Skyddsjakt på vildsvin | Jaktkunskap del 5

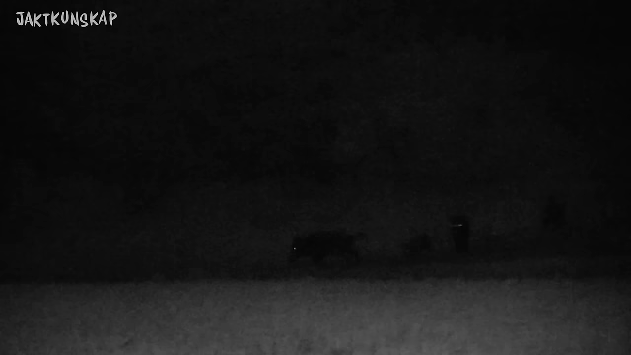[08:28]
Hur ser beteendet ut om du går ut till exempel och ska skyddsjaga och så kommer du på en grupp,
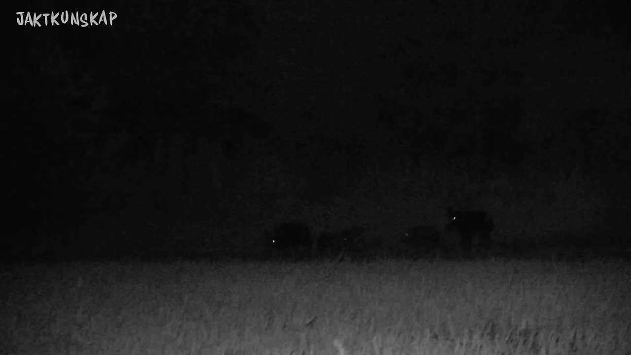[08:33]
men du får inte på någon smäll på ett mindre vildsvin den här kvällen, men de blir ändå störda av dig. Ja. Hur kommer de tillbaka den dagen efter, eller finns det fortfarande De är mer varska.
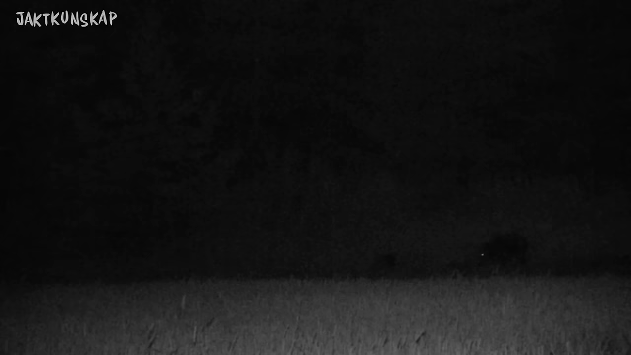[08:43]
Mm. Och har man använt lampa då, när man har lamptillstånd då, som vi har här då, att då vet man nästintill, går man ut här och tänder den här lampan, så då...
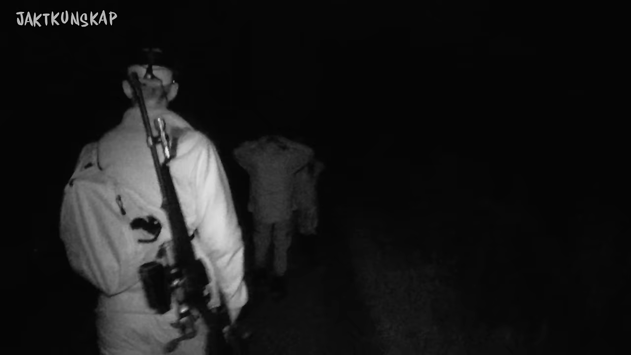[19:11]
Jag har bytt från mitt högförstorande vakjaktsikte med stort ljusinsläpp till ett lågförstorande sikte med 1-6 gånger zoom, eftersom det nu blir fråga om korta till mycket korta håll och vi ändå kommer att använda lampa.
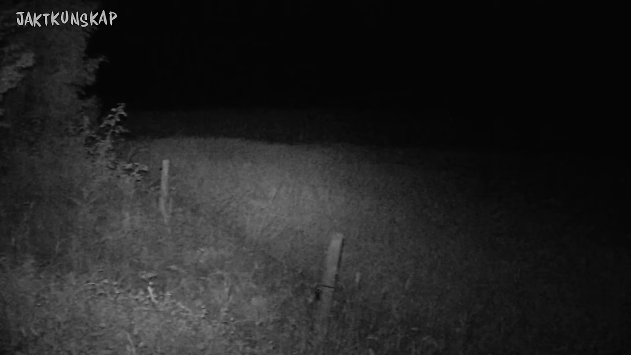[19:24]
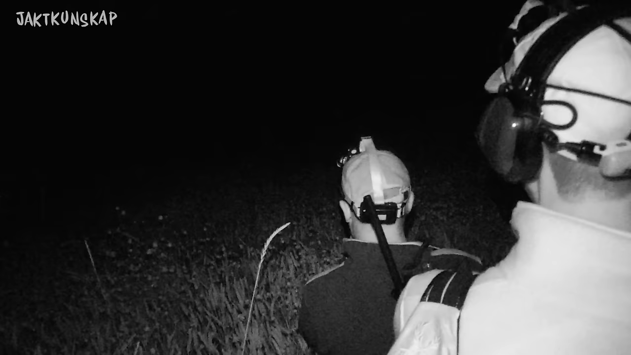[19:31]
Vi stannar och lyssnar efter vildsvinens mumsande och redan vid andra fältet blir vi säkra.
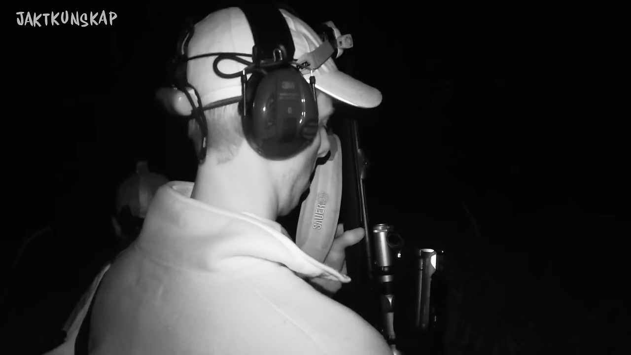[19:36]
Jag tycker att det verkar finnas olika grupper ute, men Leif har spetsat in sig på ett specifikt vildsvin eller en grupp.